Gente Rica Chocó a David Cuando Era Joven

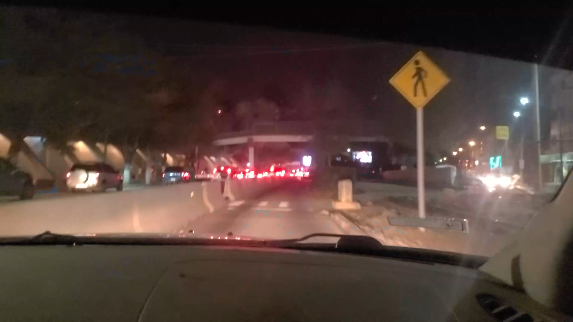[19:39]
Uy Que feo está El vidrio El vidrio Se ve horrible Aquí en la cámara Pero fíjense Que aquí en la vida real No se ve así
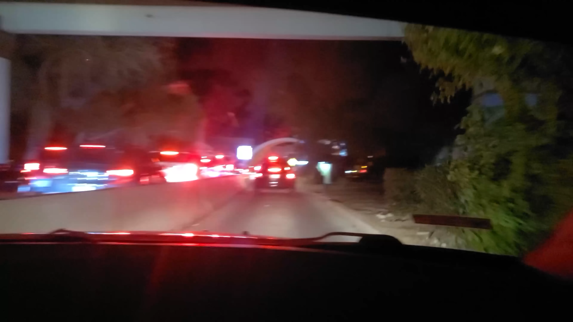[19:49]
Que raro Creo que la cámara Como que capta más O bueno Por lo menos más que mis ojos Por ahorita Y bueno Ya vamos de regreso a la casa Paramos con el joyero Me faltó nada más Un que hacer Que hacer Un que hacer Que hacer Ajá Que hacer Y pues bueno Ya me voy a dar otra vuelta después Pero por ahorita Ya nos vamos de regreso Creo que va a ser rápido La entrada David Si pues es Está moviendo rápido
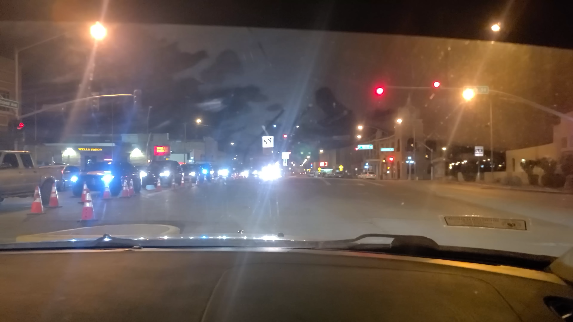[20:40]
Por fin nos dejaron Salir de la jaula ¿Cuántos estuvimos Allá adentro? Como una hora ¿Verdad? No Verde David Espera ¿Va alguien ahí? ¿Qué? Ay se ve horrible El vidrio David En la cámara Se ve bien feo De verdad Oigan ahí disculpen Pero bueno Nada más les quería avisar Que ya nos dejaron ir Este le dije al hombre Que se sentía como Que estábamos saliendo De la cárcel Y jejeje